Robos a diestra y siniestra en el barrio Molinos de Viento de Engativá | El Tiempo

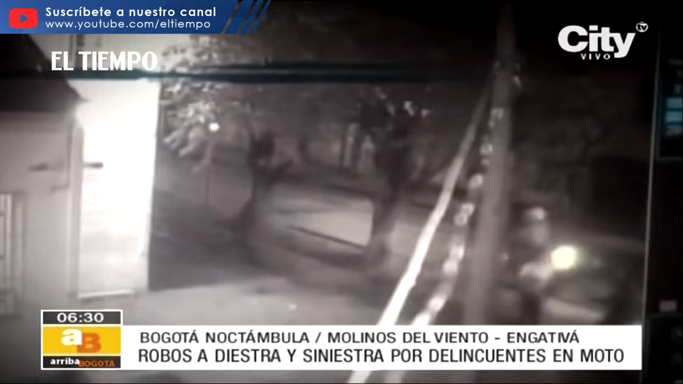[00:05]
cinco sujetos a bordo de tres motocicletas y usando armas de fuego están sembrando el terror en el barrio Molinos del Viento de la localidad de Engativá.